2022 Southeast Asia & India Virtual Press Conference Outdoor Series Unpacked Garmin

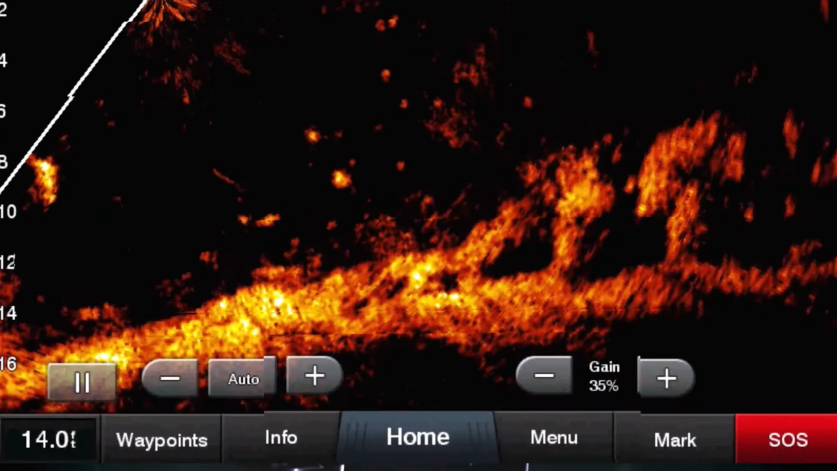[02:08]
On the water, we've used our sonar technology to develop Garmin LiveScope, giving fishermen the game-changing ability to